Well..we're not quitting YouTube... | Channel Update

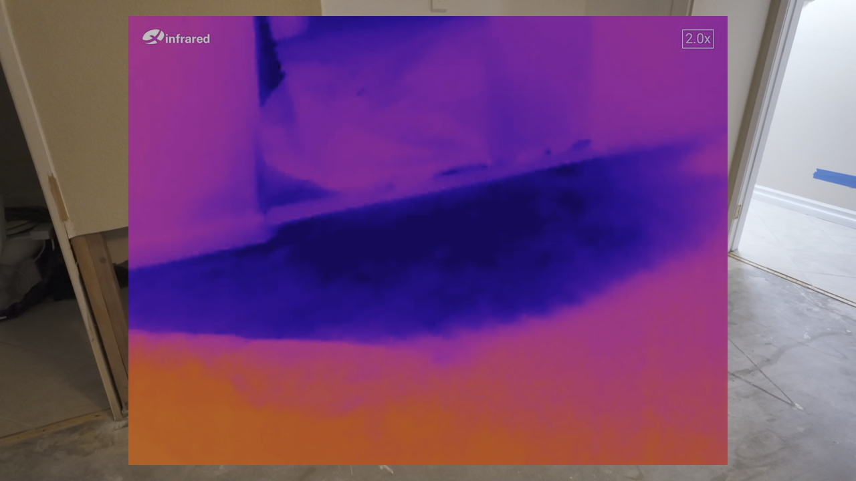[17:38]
Um, and then of course there was like some various wet spots elsewhere that we could sort of see, but, um, and you know, they ripped out basically everything in this bathroom, um, the toilets out.